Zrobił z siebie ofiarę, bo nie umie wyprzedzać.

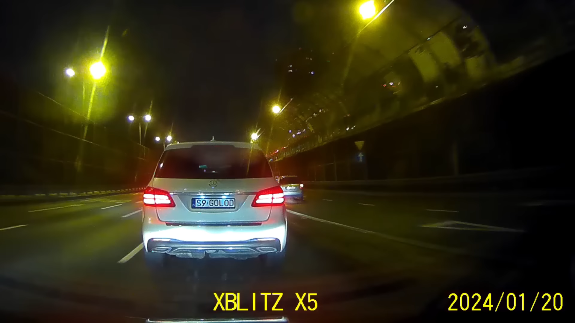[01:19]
Następnie robił z siebie ofiarę i hamował bez żadnego powodu, to akurat przyszło mu najłatwiej, bo jest mistrzem w tego typu zachowaniach. Najpierw był ofiarą, która nie potrafi wyprzedzić, a teraz jest ofiarą, która nie potrafi zmienić płynnie pasa ruchu. Prawie zapomniałem o jeszcze jednym wykroczeniu, tak bardzo skupił się na robieniu z siebie idioty, że nie zdążył zmienić pasa na linii przerywanej. Mam nadzieję, że już wkrótce jakiś miły policjant wyjaśni mu, co oznacza ten biały znak z czerwonym kółeczkiem i 50 w środku.